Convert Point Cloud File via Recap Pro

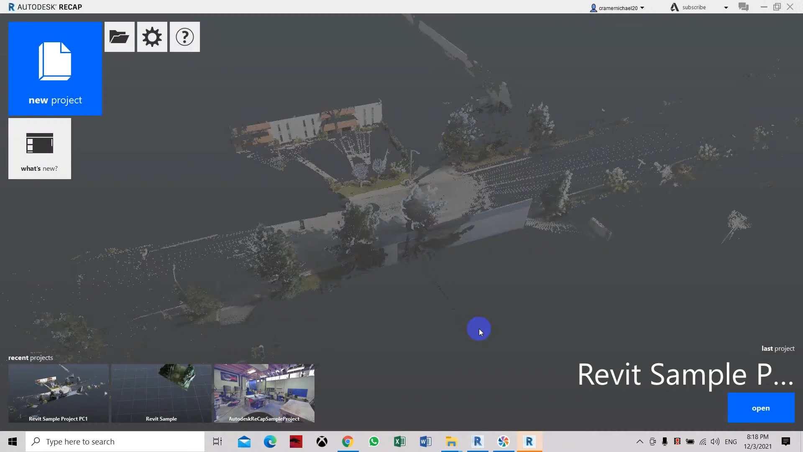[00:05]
The first one we have converted is this file which is a little bit blurry. The image is blurry and I would like to try another one by adjusting the settings and maybe using a smaller file site.
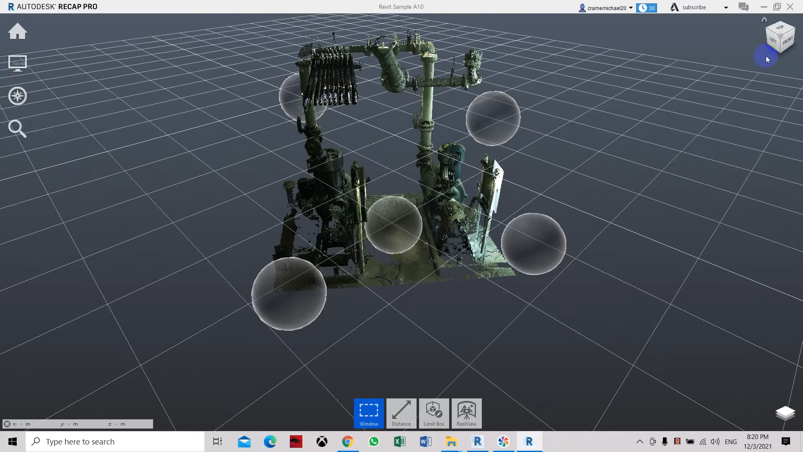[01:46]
Now it's a little bit more clearer.
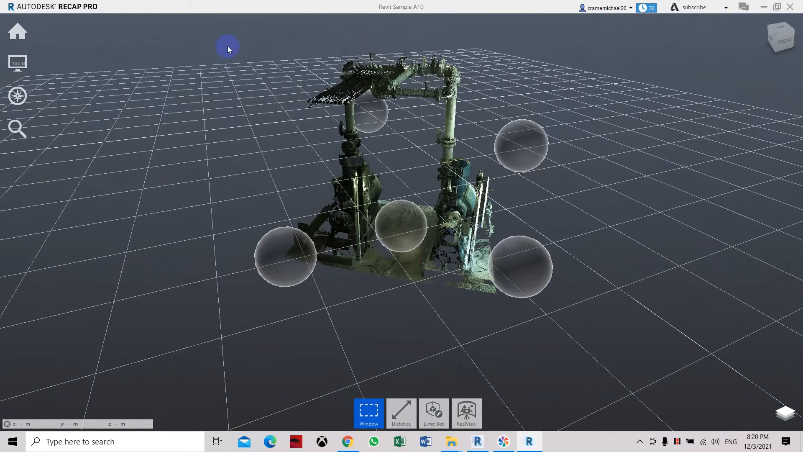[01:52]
So that you can still see that this file is lower than the floor level
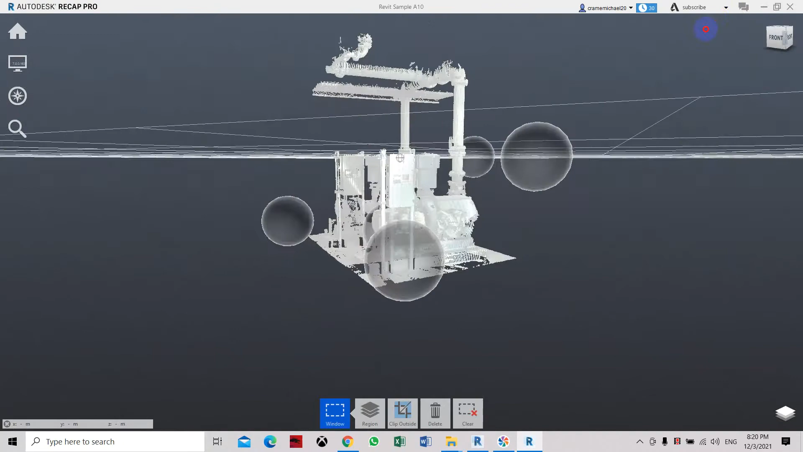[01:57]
and the image is still unclear
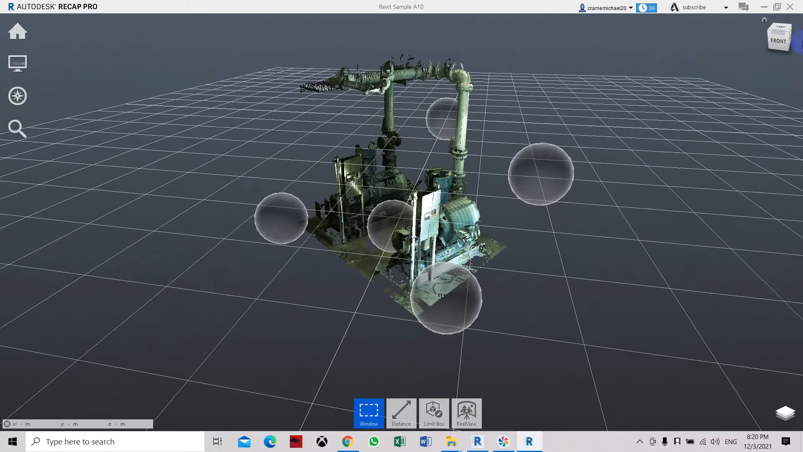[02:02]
but it's manageable enough to use as reference. We can measure the sizes or maybe do it in render so we can see the actual image.
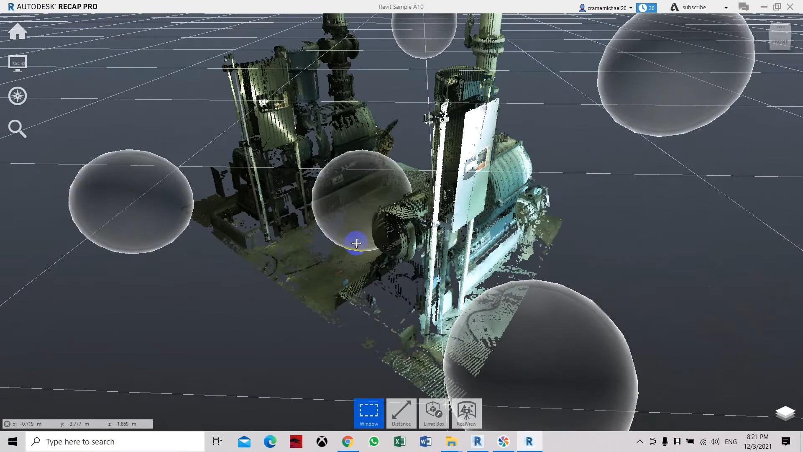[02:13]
So basically this is how to convert
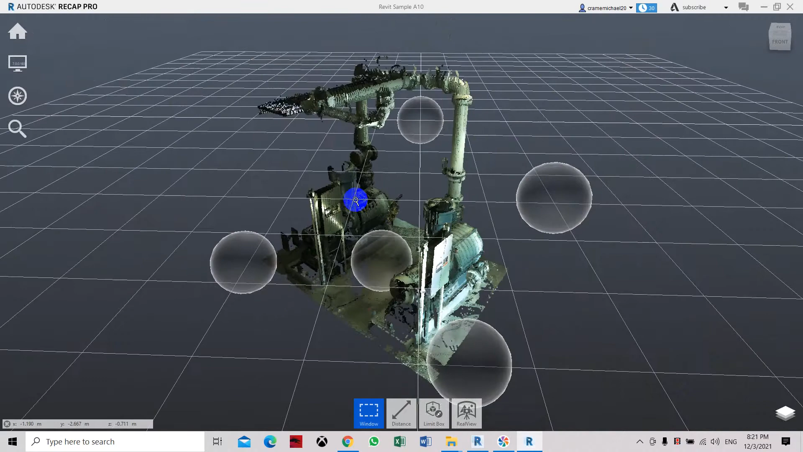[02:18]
a point cloud file. So basically this is how to convert a point cloud file.
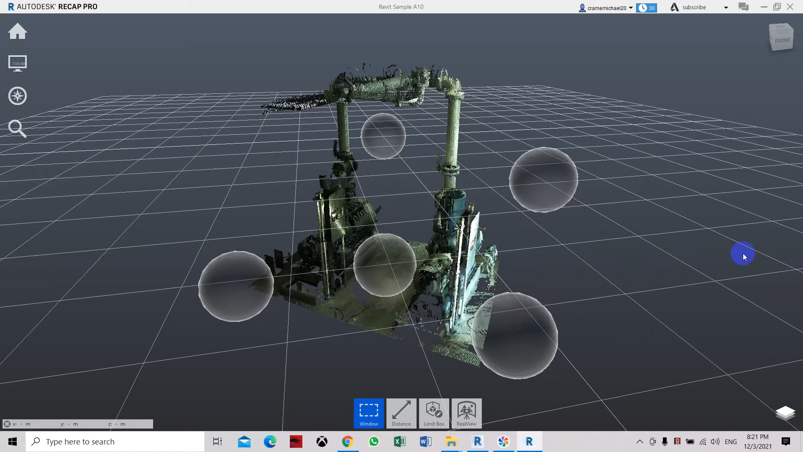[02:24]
I think it also depends on the type of scanning tools that you use. This one is K57 file.
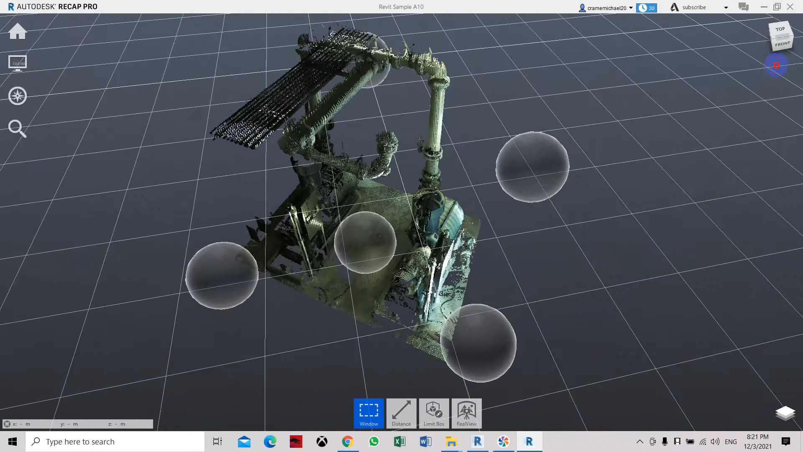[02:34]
So maybe there are better image quality when you use a different type of scan tools for this image.
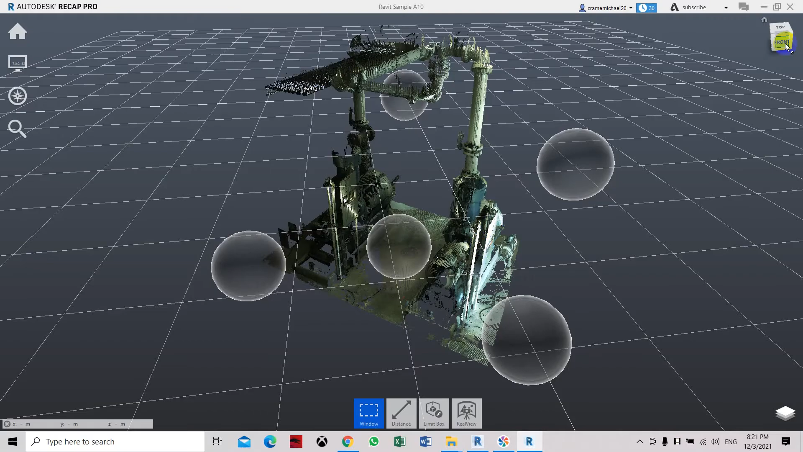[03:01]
So this is the image that we can see from point cloud scan.
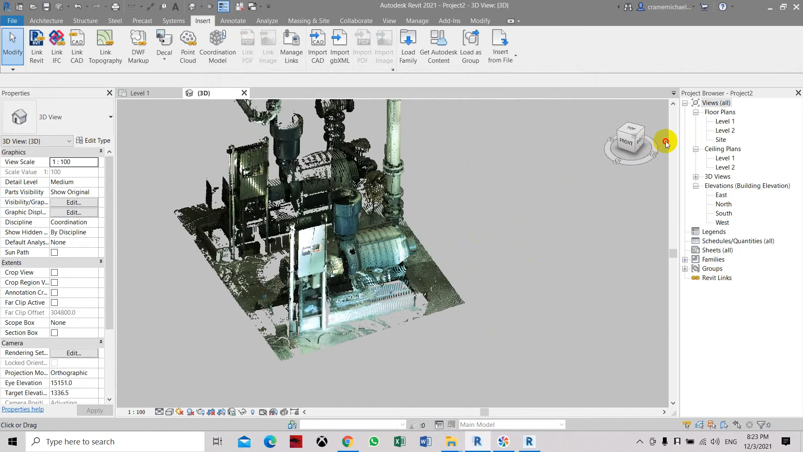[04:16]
So it's a little bit better. So it's a little bit better than the first one we have created.
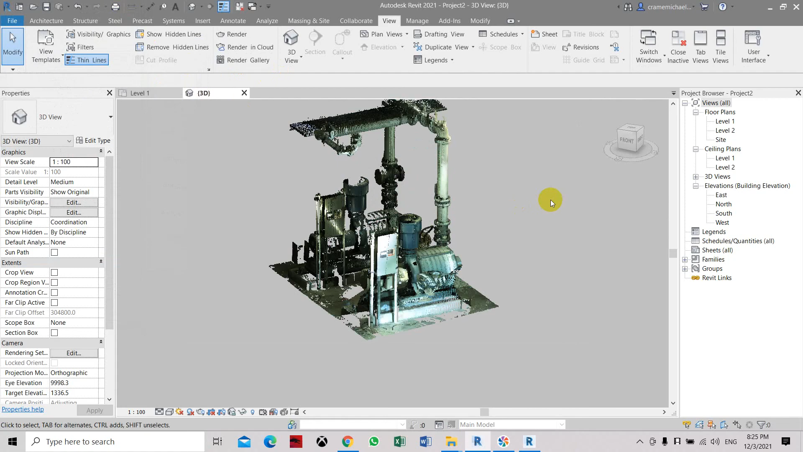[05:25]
Using the render tool does not apply any views or improve the image quality of the point cloud image that has been inserted in Revit.